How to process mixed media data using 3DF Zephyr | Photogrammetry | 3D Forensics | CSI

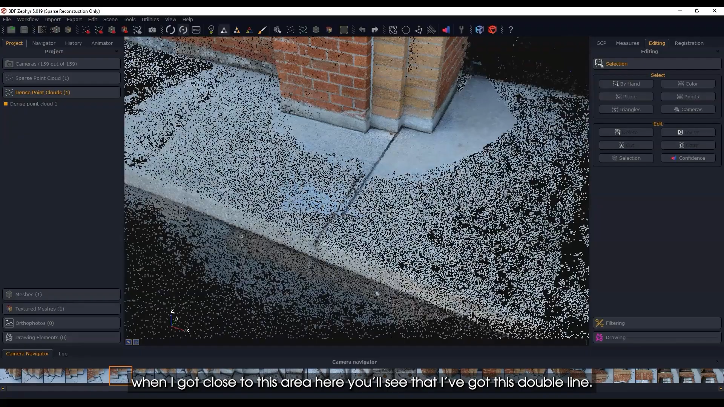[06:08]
double line and so i wasn't paying attention before but this is obviously a problem there's been some kind
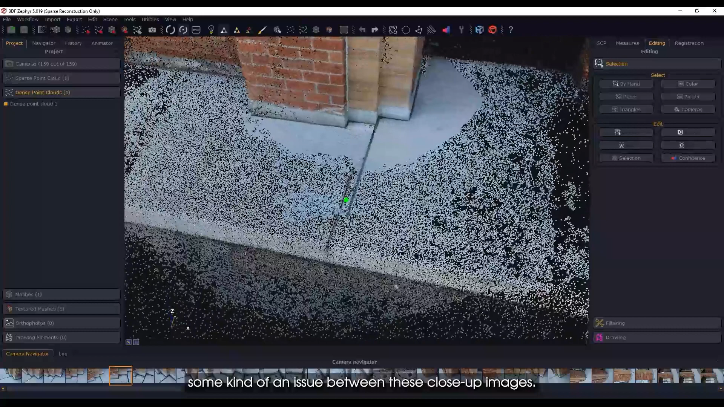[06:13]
of an issue between these close-up images and the ones that are farther out and actually if
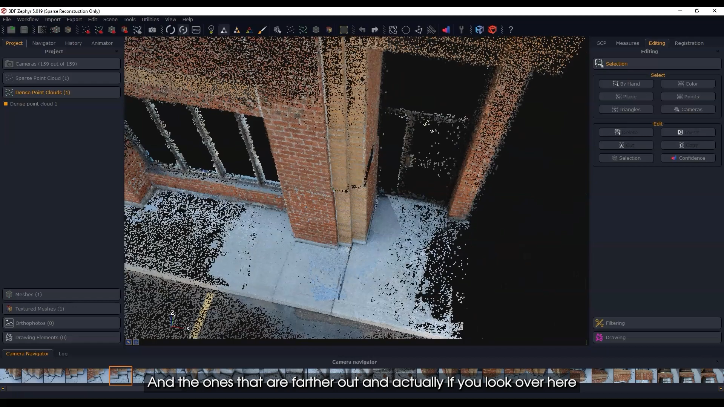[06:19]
you look over here you'll see that even the wall it's sort of stepped over here there's some ghosting and
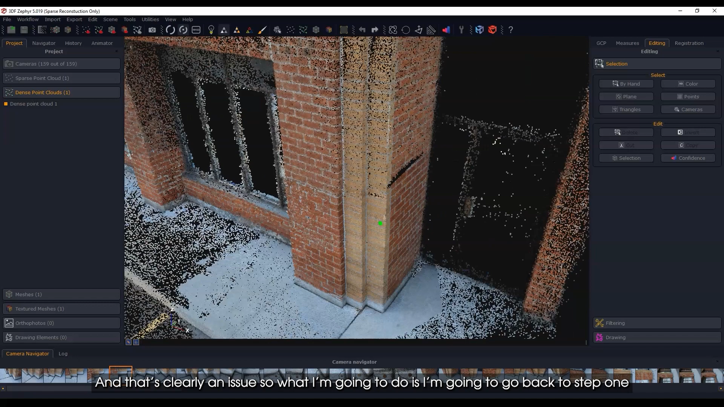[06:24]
that's clearly an issue so what i'm going to do is i'm going to go back to step one and
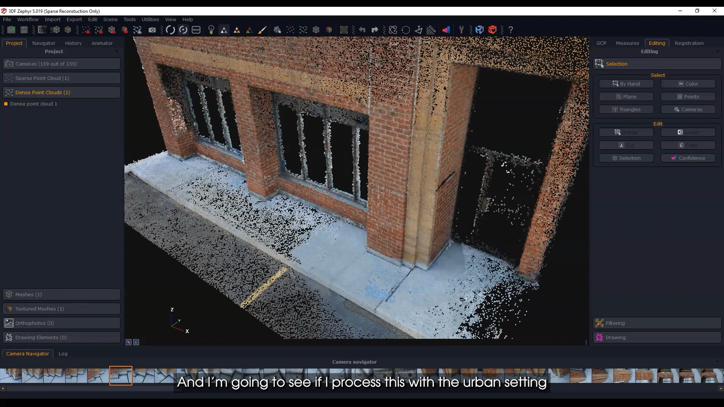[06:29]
i'm going to see if i process this with the urban setting that's the one that's actually recommended this was kind of an experiment doing the close range and see if the urban setting is going to help
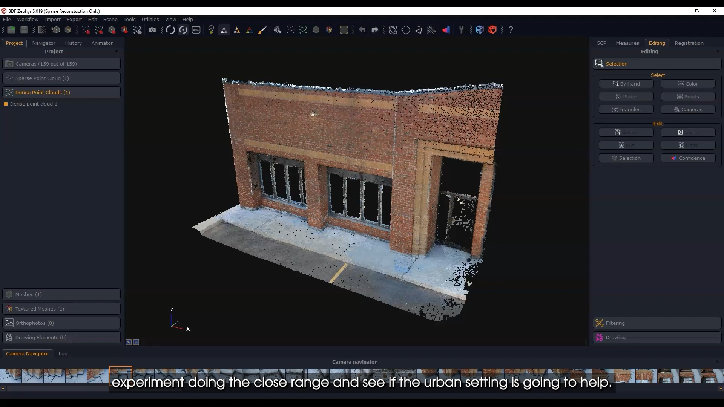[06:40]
and let's see what we get and if this little portion here becomes corrected so
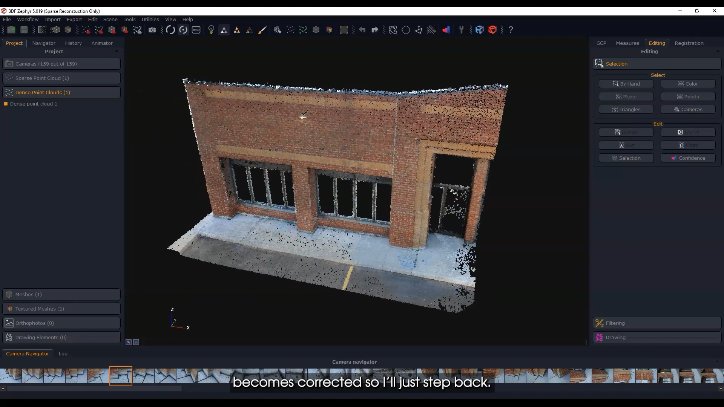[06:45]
i'll just step back all right so we've got our dense reconstruction here and if
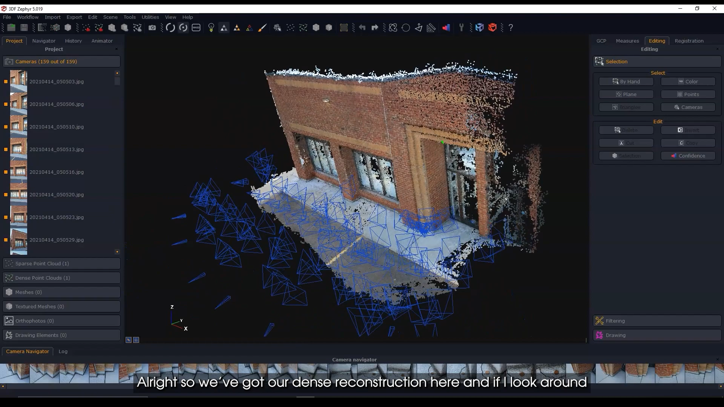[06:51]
i look around let me shut off these cameras because they get annoying you'll see right off the bat like this area here is much much better all right this looks all in line very good
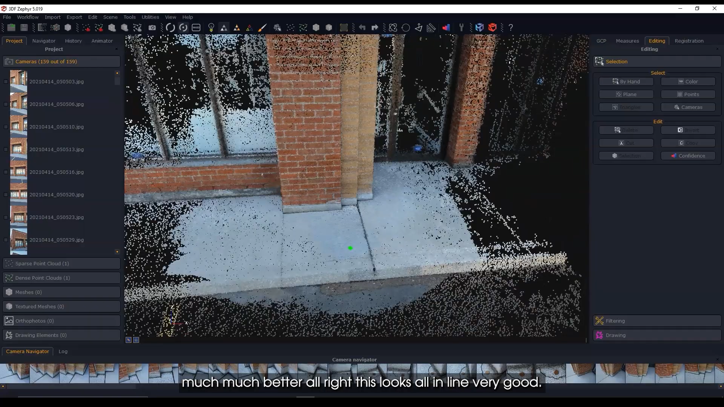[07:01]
that's that's what we want to be for so uh clearly you know sometimes uh with photogrammetry especially when you're uh you know doing what i'm doing which is experimenting it's really a process of trial and error
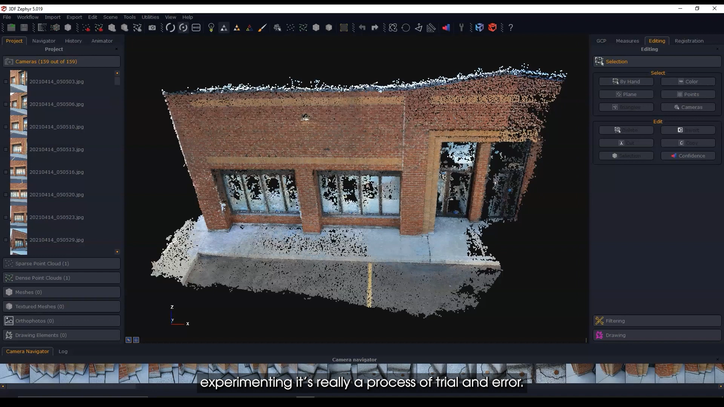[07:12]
and you know this way you can figure out you know when it works when it doesn't and we've just learned here that using close range has some risks especially with the photos that i took which were in fact really really close most
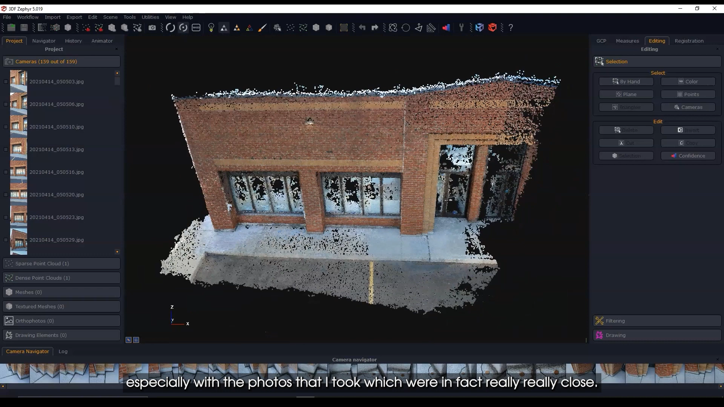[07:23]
of the photos that were taken far away by the uh the phone cameras and even the nikon digital camera that was farther away when i took the overall they were great but these ones where i went in
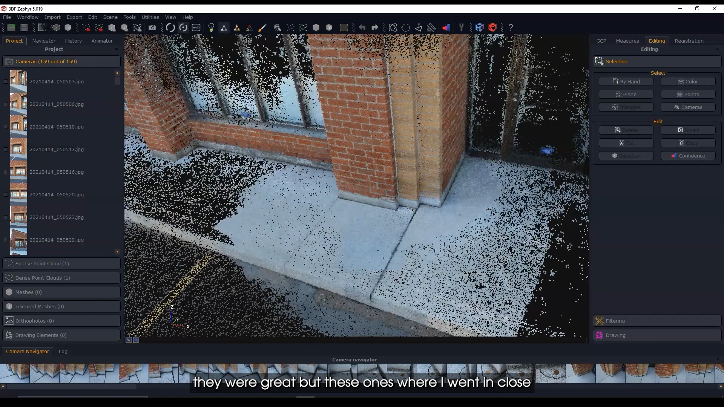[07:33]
close okay they caused a problem but here right now that looks pretty good to me so
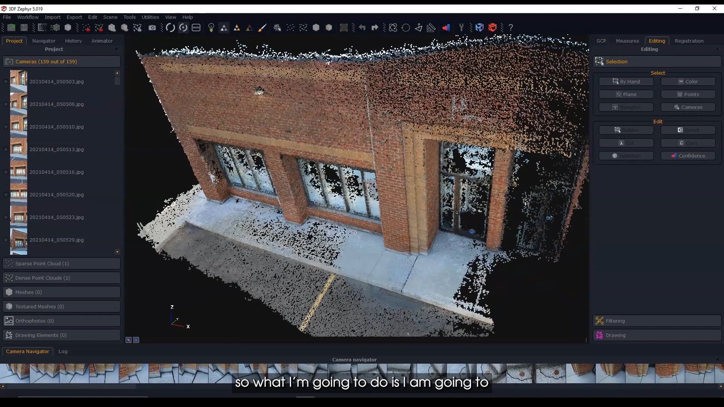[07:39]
what i'm going to do is i am going to pause here i'm going to create a mesh and then i'm
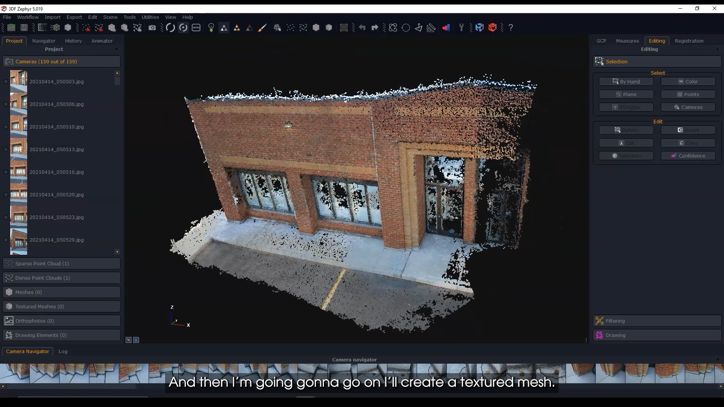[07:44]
going to go on i'll create a textured mesh okay the mesh is done and you can see i cleaned out the
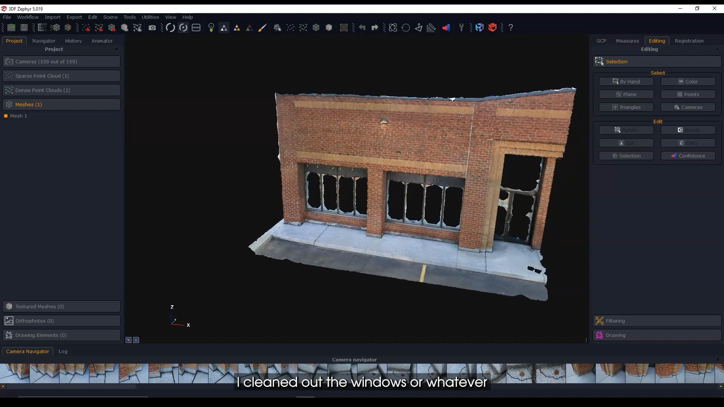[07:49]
windows or whatever i i did that before with the dense point cloud so it didn't build it into the mesh
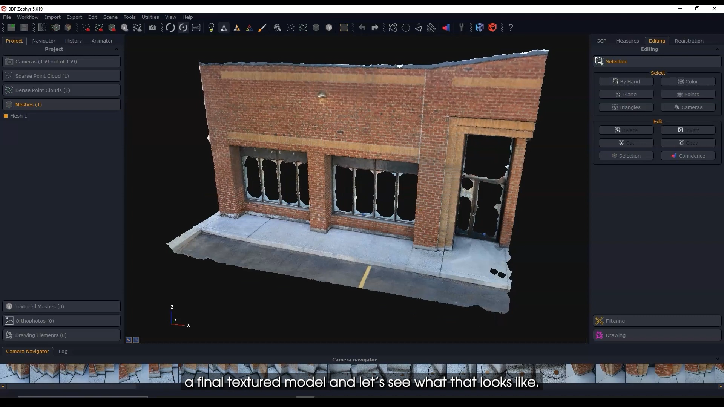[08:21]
let's see what that looks like okay so we just finished the textured mesh generation and let's
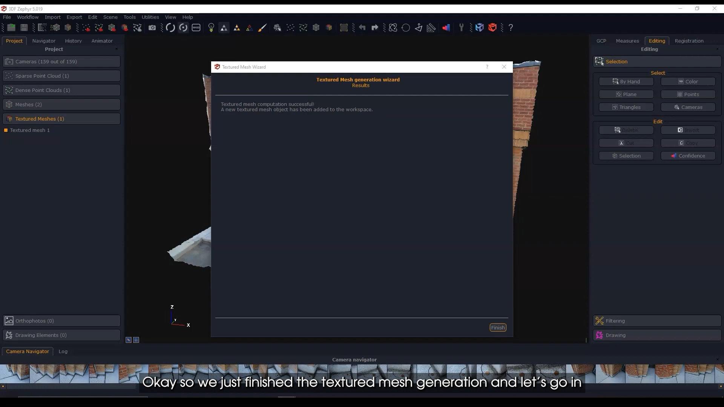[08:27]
go in and have a look at what we got so uh i did some filling i just kind
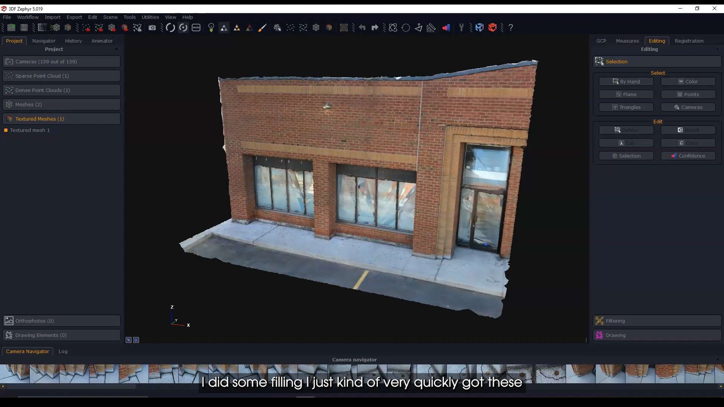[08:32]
of very quickly uh got these uh windows filled they're not perfect or whatever but they're just projecting some textures on here but what i'm really interested in is how well did this